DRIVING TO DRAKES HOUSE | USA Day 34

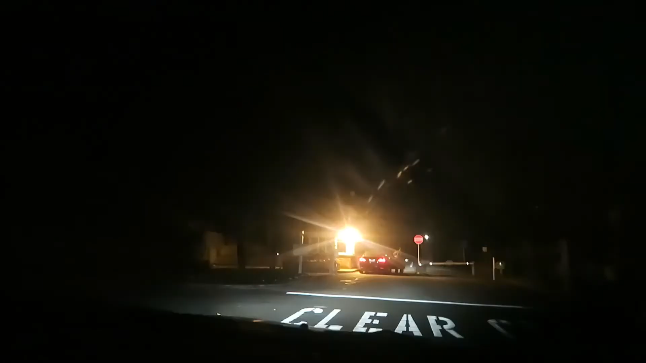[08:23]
we found the gate damn well Drake's house is in there like in that gate only a few feet away oh really it's
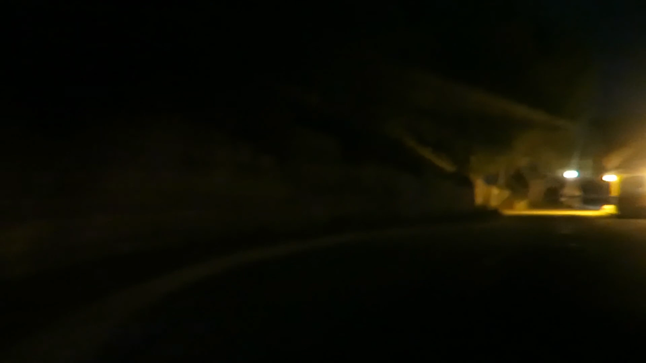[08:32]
probably like right there so this is Drake's road guys super exciting this is Drake Street he drives up here all the time I can imagine which is kind of cool and um
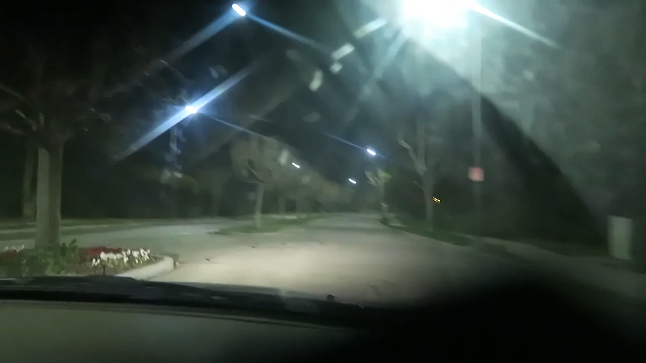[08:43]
yeah no we didn't get to see his house but we got to see the gate sad times